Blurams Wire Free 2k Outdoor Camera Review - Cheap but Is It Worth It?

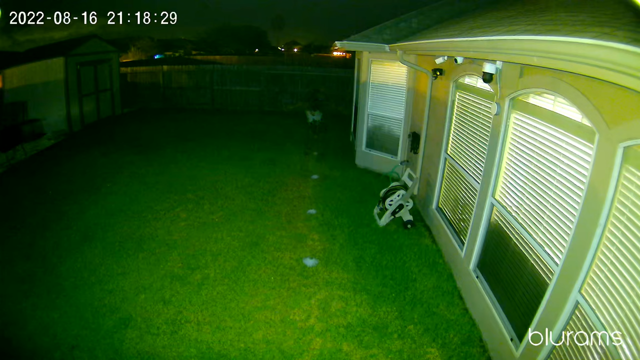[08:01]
30 so this is the video quality of the blue ram's wire-free camera at night